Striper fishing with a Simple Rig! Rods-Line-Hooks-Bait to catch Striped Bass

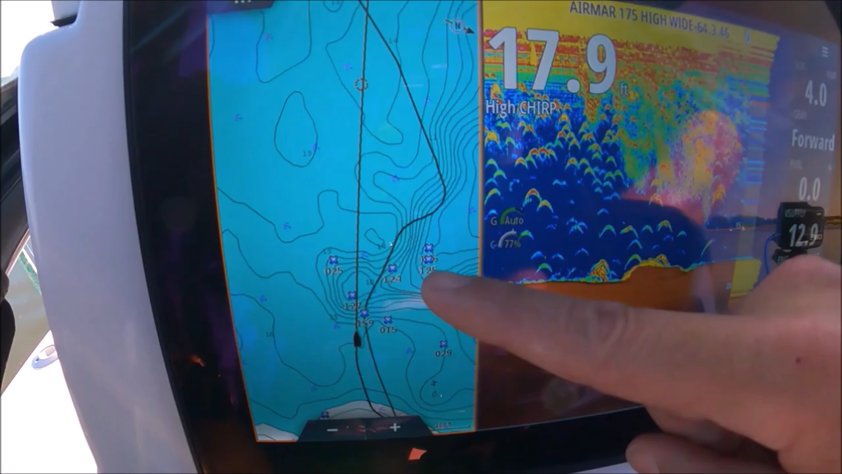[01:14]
On screen: depth 17.9 ft
And what I like to do is put the front anchor on the hump.
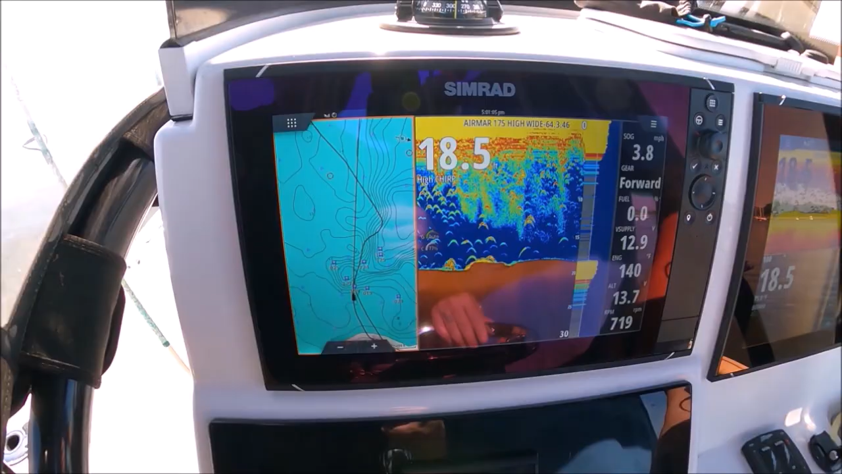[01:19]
We'll pull off, stretching out that front line, and then Mike will drop a stern line.
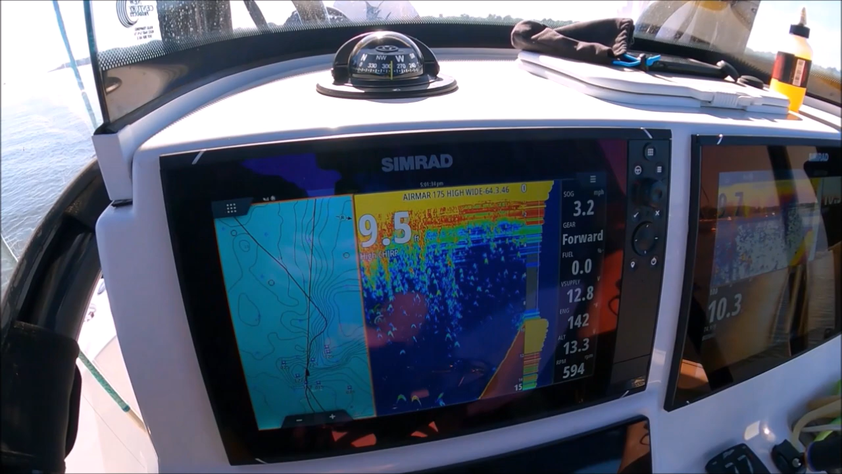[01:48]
All right, see the hump coming up here? Right here. Give me 1 second, Tommy.
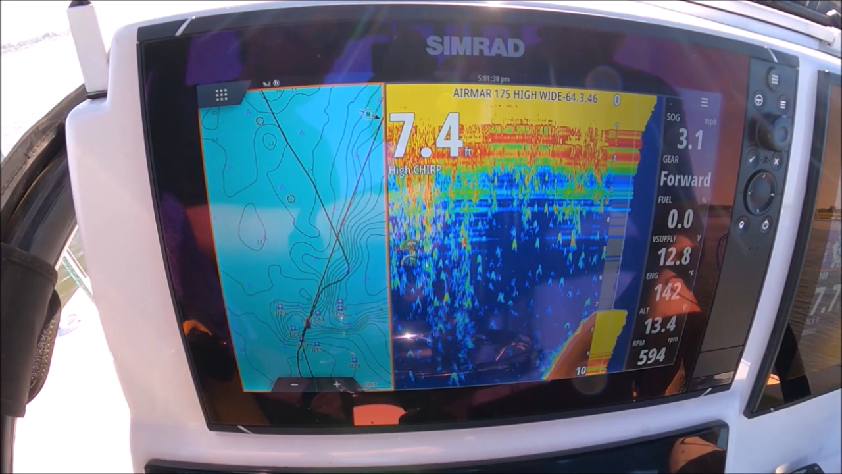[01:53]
On screen: depth 7.4 ft
I want to make sure I see the fish before I
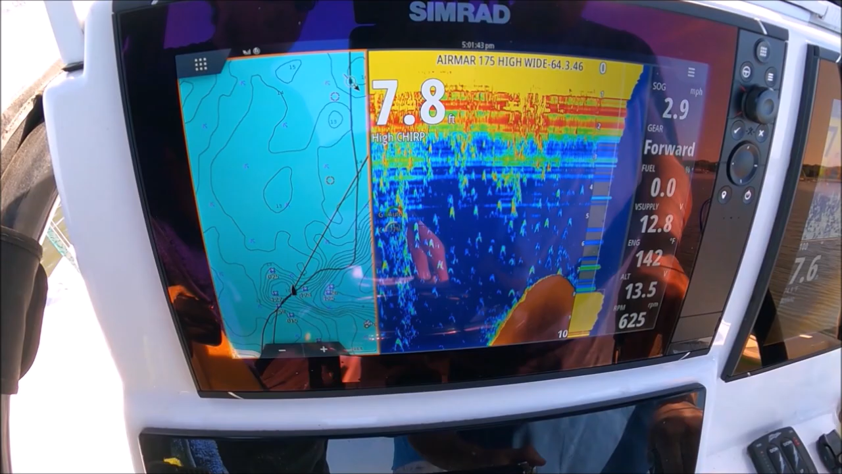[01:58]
On screen: speed 2.9 mph
put that anchor down. Side scan is very important for this because we're very shallow.
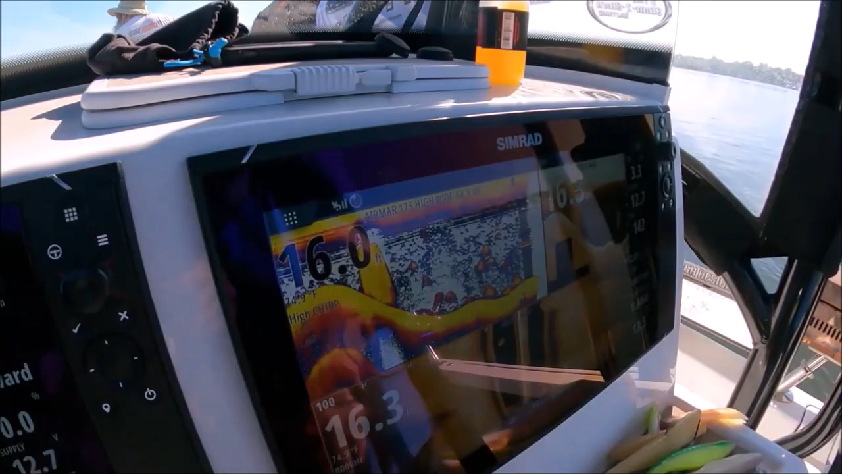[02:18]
See, we got lots of bait in the area. That's all bait in the area there too. Okay.
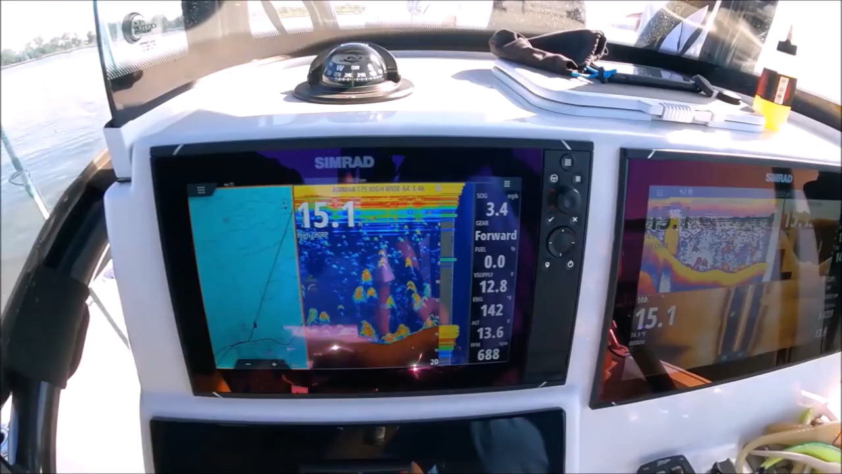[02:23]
But we know there's bass in here, and that's what we're looking for. I'm gonna show you what a parking lot full of striped bass looks like here in a minute.
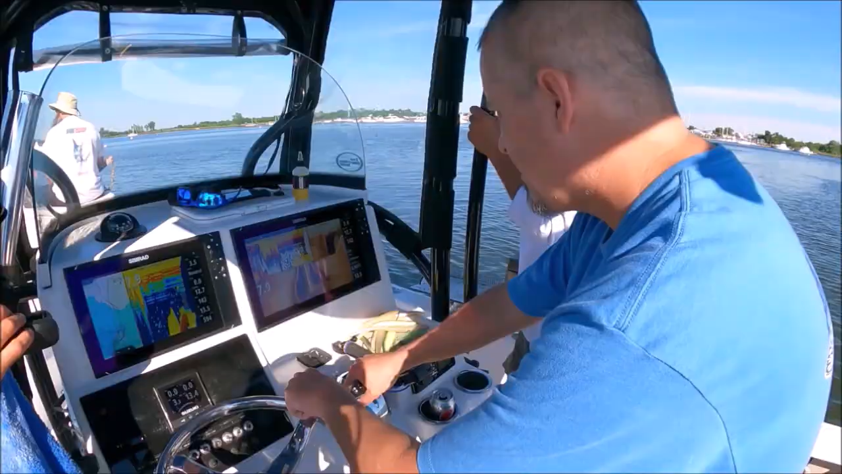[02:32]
Okay. There we go. Found them.
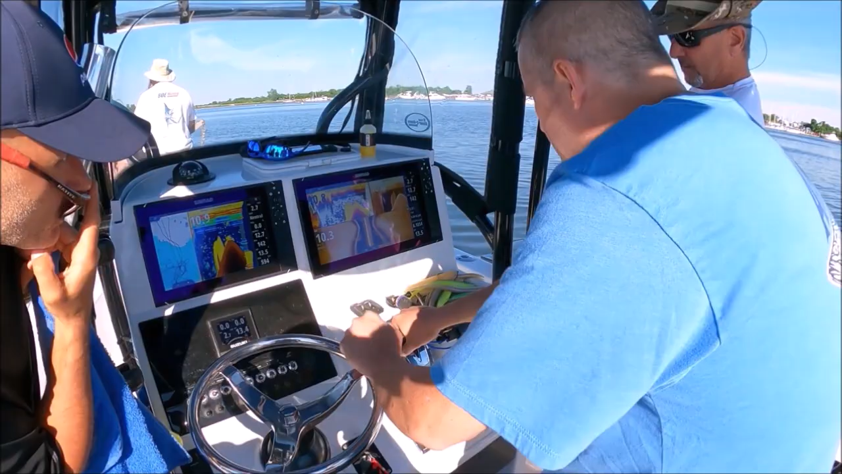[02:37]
Far, they just moved over just enough to yippee, dude.
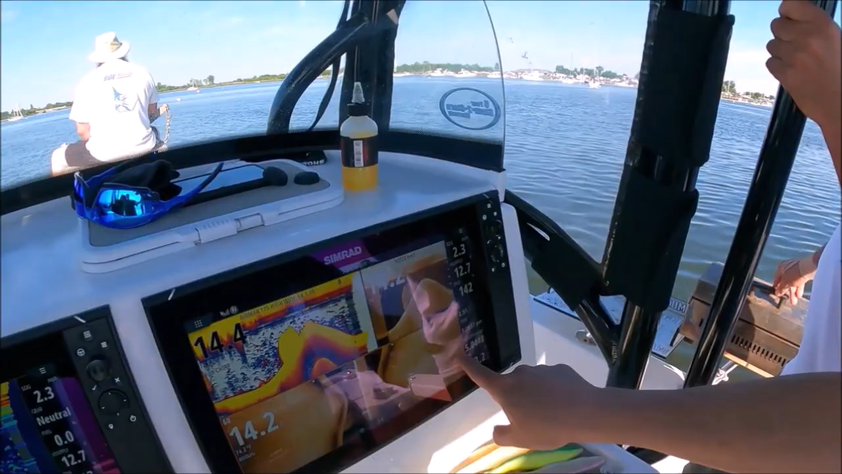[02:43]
Chasing that bait, I bet.
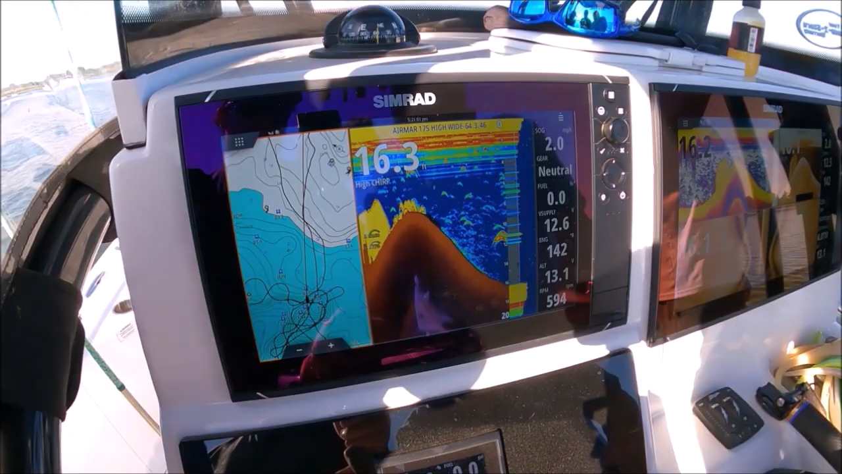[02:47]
All right, so between 159 and 160. Well, you got 10 ahead. Stand by, Tommy. Go up to the front. Actually, look right here. Look at all those fish right there. Those are all striped bass. They're on the hump.
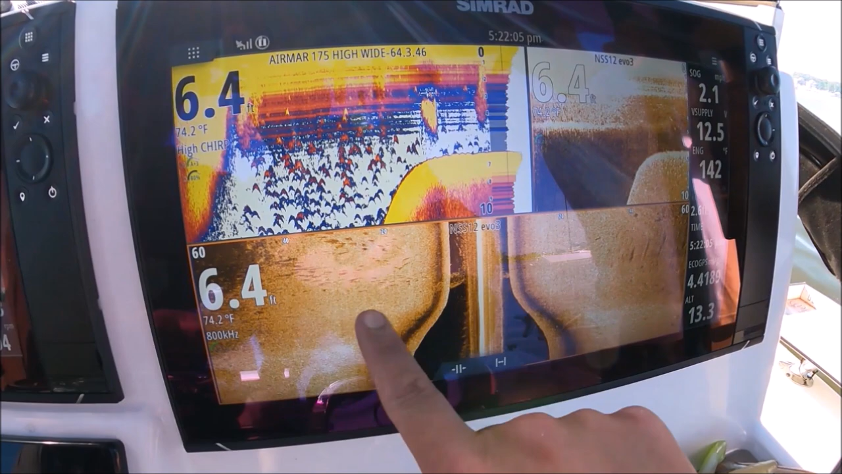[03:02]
On screen: depth 6.4 ft, water 74.2°F
They moved up onto the hump. That's crazy. That's where they went.
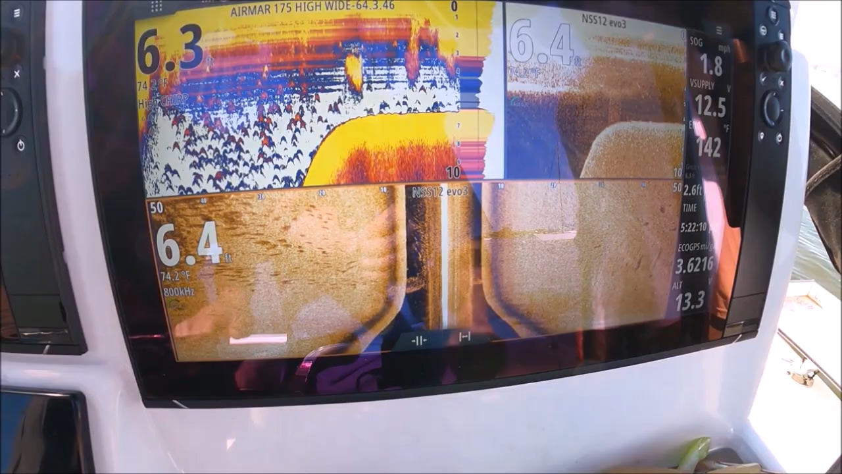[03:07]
Hundreds of them. They're all up on top of the hump in only 6 feet of water. That's why we couldn't find them.
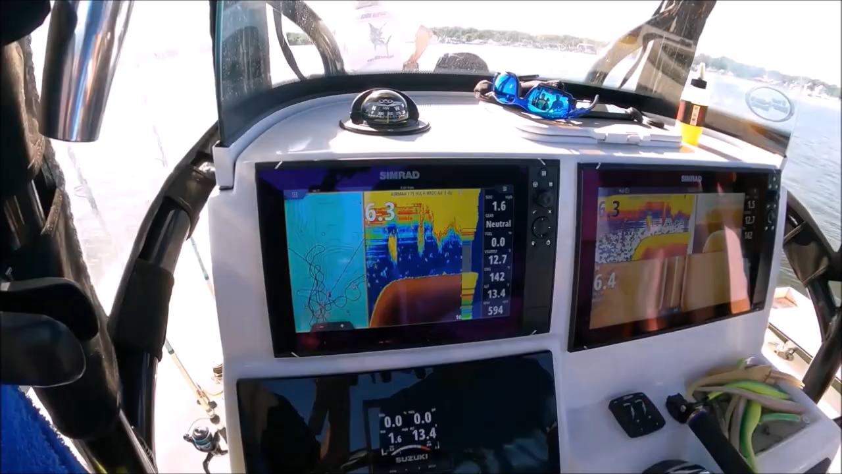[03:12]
Look at them, they're chasing. Those white marks, they're moving. Awesome.
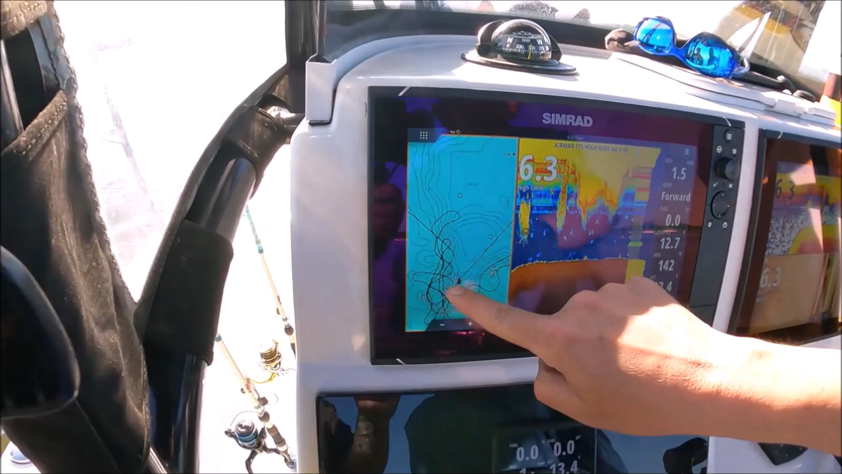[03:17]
All right, so we came through here on the lower hump, marked them, went and got bait, come back a half hour later, couldn't find them.
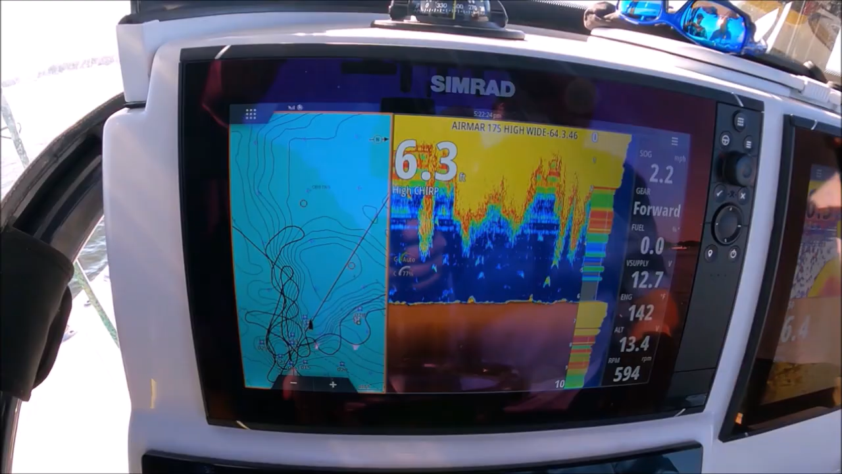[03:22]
They actually moved up onto the hump. Stand by, Tommy. Look at that. Getting the GoPro record, Tommy.